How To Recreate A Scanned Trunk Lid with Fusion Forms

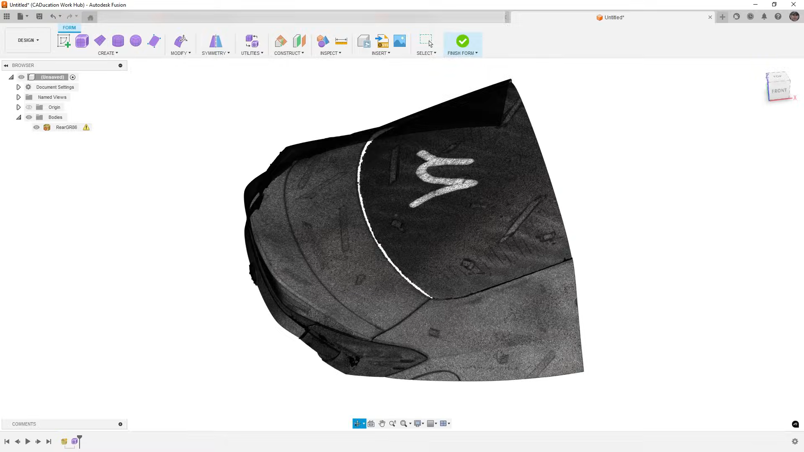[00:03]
Hey everyone, this is Matt with Learn Everything About Design, and in today's video, what we're going to be doing is talking about how to recreate a section of a scan.
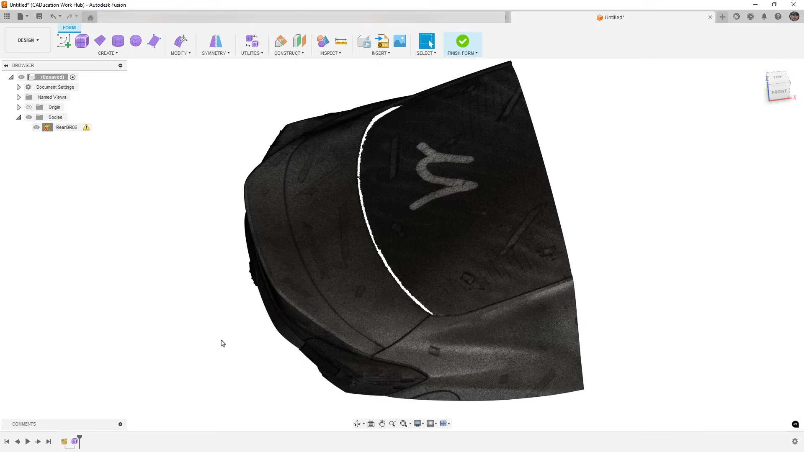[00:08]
Now in this case, this is a GR86, you know, a BRZ,
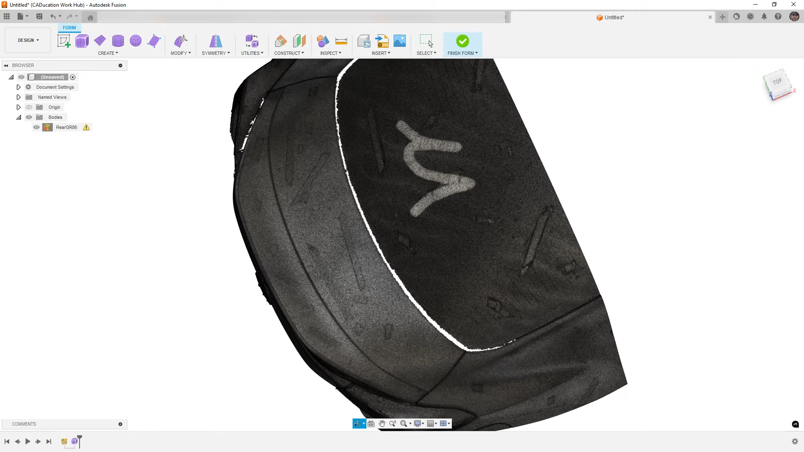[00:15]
kind of same car, and basically what I have is a scan here that was sent to me, and it's got the trunk or deck lid and the factory spoiler that's on it, and the user wants to create a new spoiler, leaving this factory one in place. So this is a tricky process, and obviously we can do this in quick surface, and I've gotten a lot of comments recently from different people saying that,
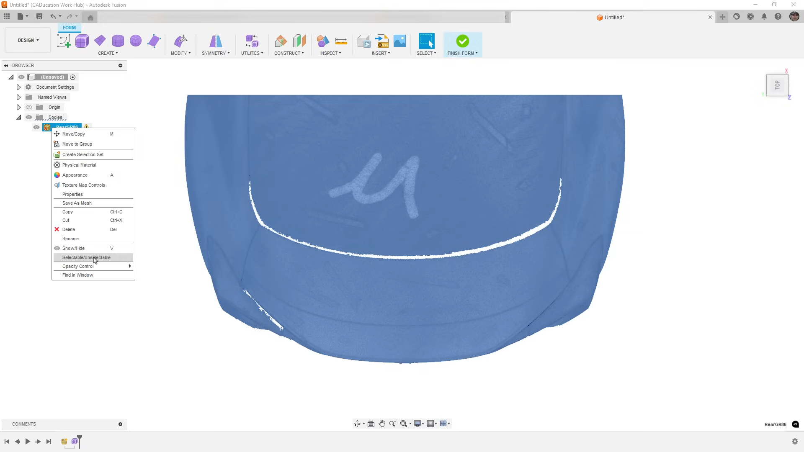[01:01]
The second thing that can help is changing the opacity down to 50 or 60%. That way when we go to start creating a new freeform body, we can see it easily. So I'm going to use the face tool, and I'm going to select the snap option, which will let me snap to the mesh,
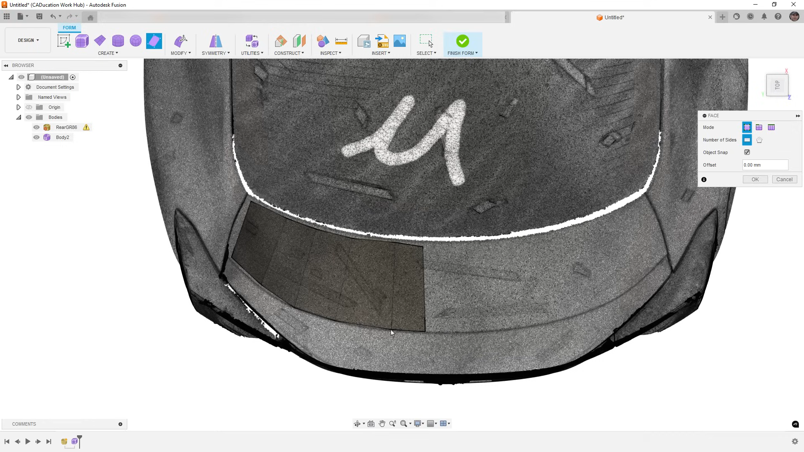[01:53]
but we want to get it pretty close. Now this is symmetric in reality, so the way that we're going to handle that is I'm going to get somewhat close to the middle of the car, and from here what I'm going to do is go to symmetry, mirror duplicate, and this is going to be mirrored across
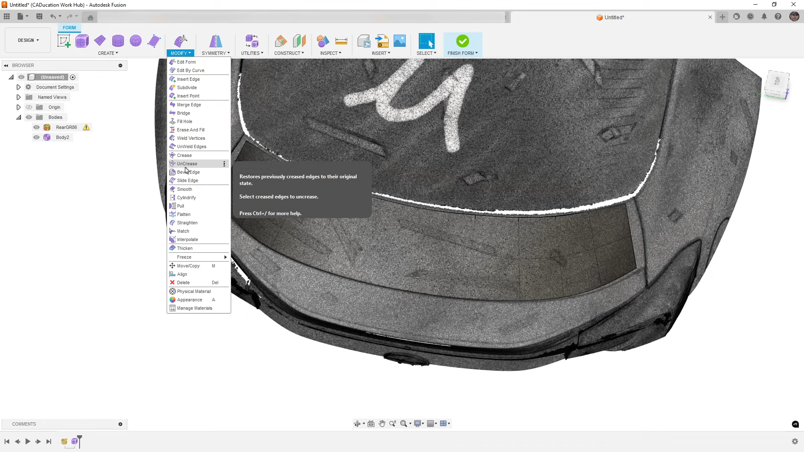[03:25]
and I'm going to pull all of those up to the existing mesh.
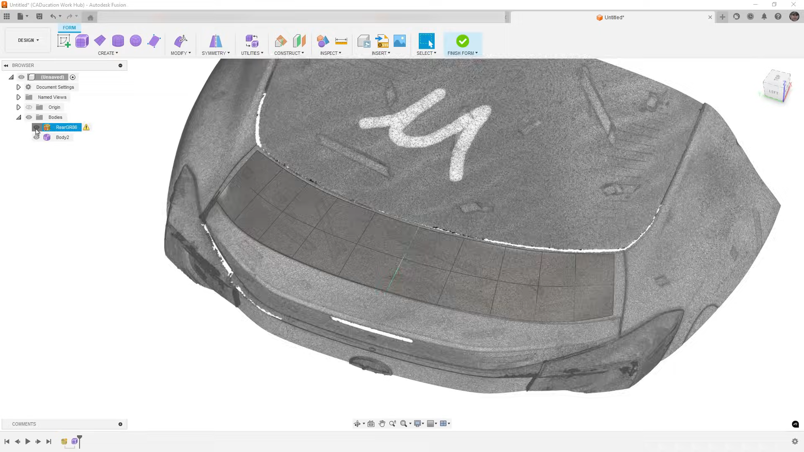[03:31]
So if we hide the mesh, what we have here is a pretty good surface representation of that.
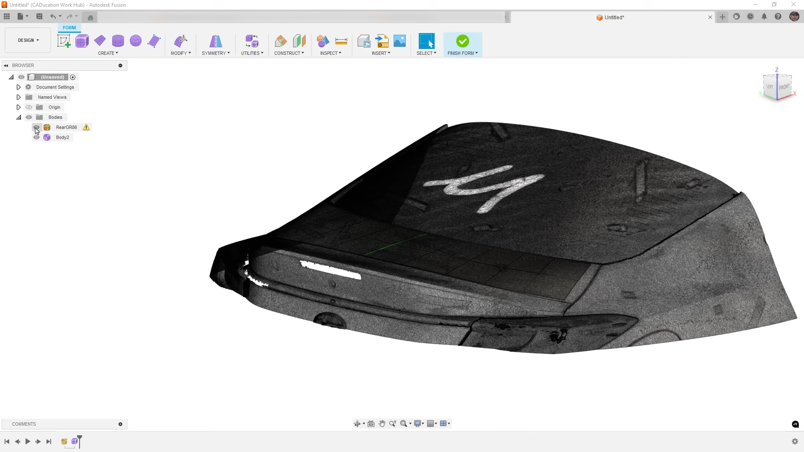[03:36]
Now unlike quick surface, we don't have a color bar to tell us how close we are,
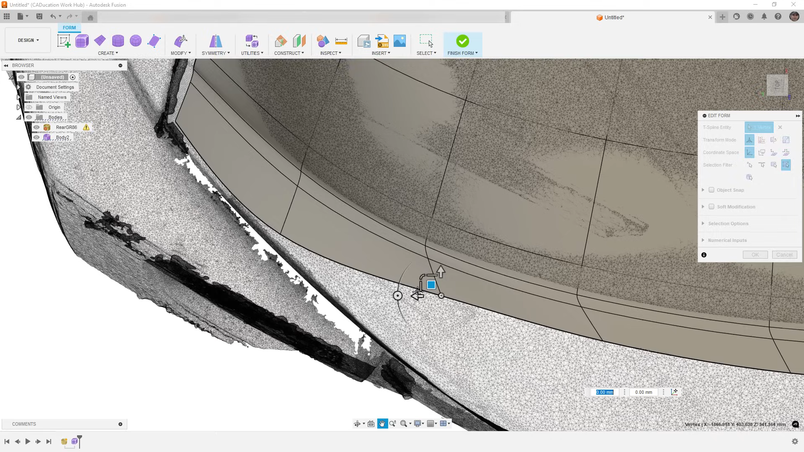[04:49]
and we really want the form model to follow the lines or the flow of the original spoiler. So these are going to be below the mesh right now, but that's not really a big deal.
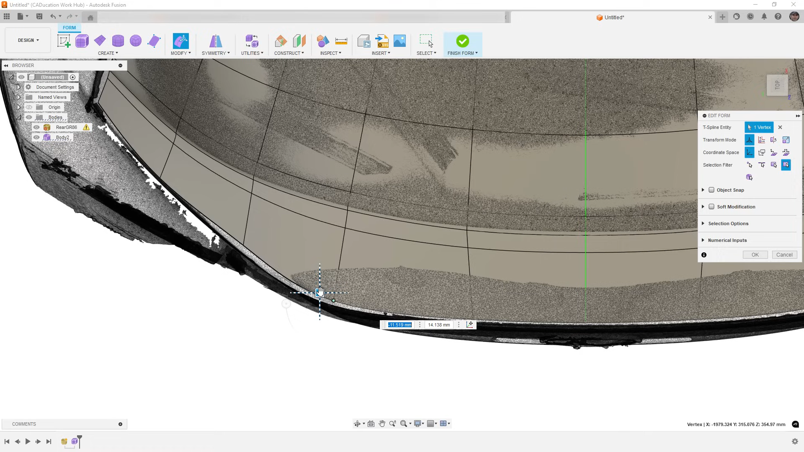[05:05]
We can move them around, but really what we're looking to do is again, try to sort of replicate the spoiler as best as possible.
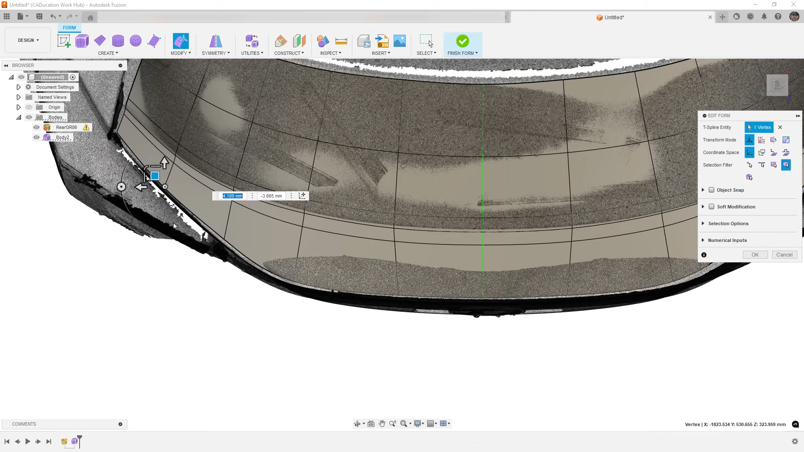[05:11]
It doesn't have to be perfect because we're not making something to fit the entire spoiler, but in this case,
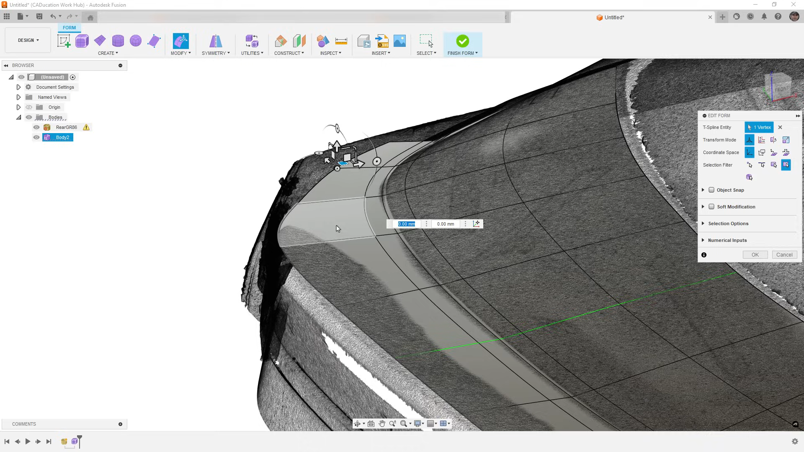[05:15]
we just want to, again, get it close. I'm going to pull this one up.
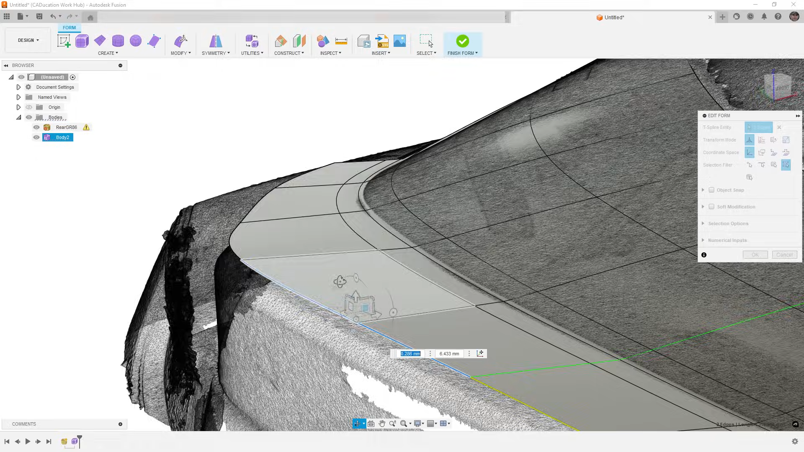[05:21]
I prefer to have it above the factory spoiler, and then over here, I might pull that one down,
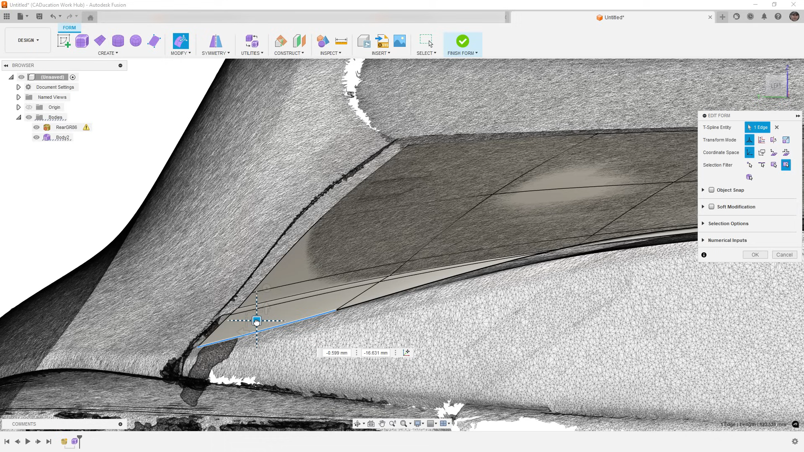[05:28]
and then maybe take this one, pull this one down as well.
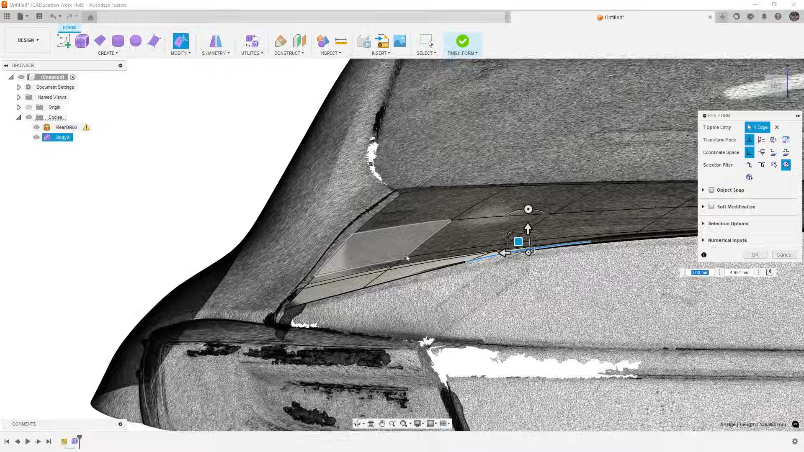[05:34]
So again, doesn't have to be perfect, but if we take a look at hiding the mesh,
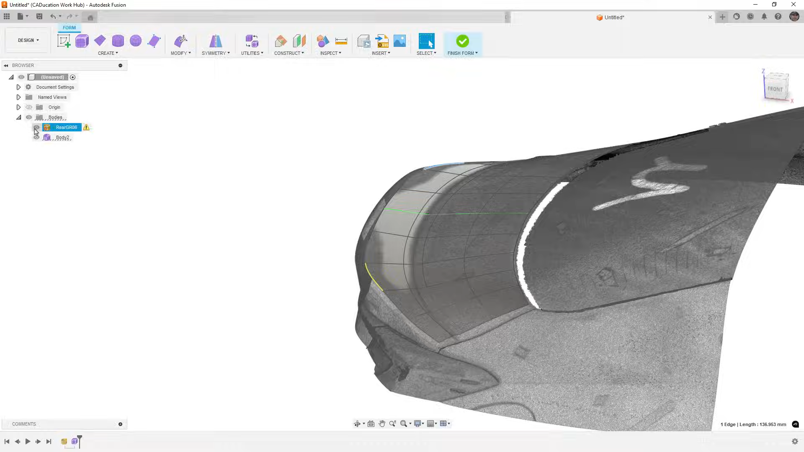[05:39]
you can see fairly good representation. From here, what I would say is make a copy of this.
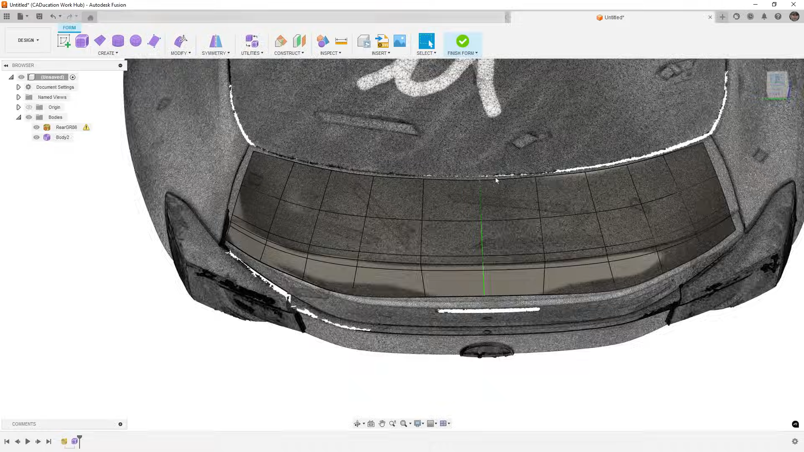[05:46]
So copy and paste. And I like to do this when I have a low face count version of something. I like to make a copy of it so I can go back to it easily.
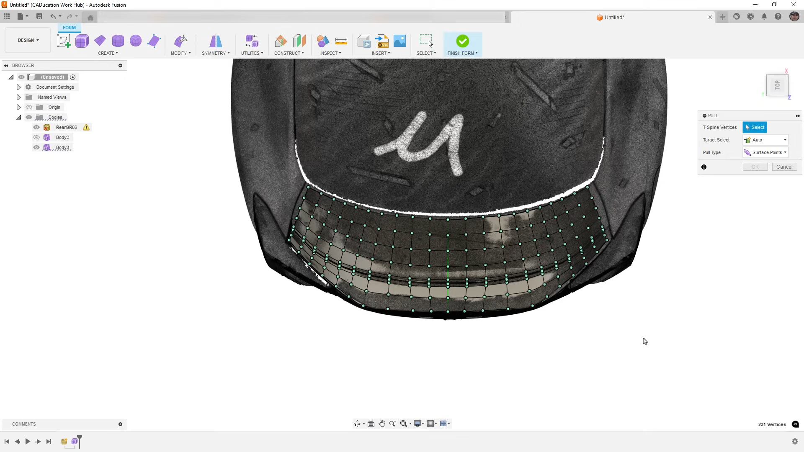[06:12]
Then I'm going to go in and subdivide this entire thing. I'm going to use simple in this case. You could use exact if you wanted to, but we're going to, it's going to change anyways. And then we'll go to modify, pull, select all the points, and that's going to pull it down to the mesh reference. So what we're going to see here is we now have a surface body that represents the trunk lid.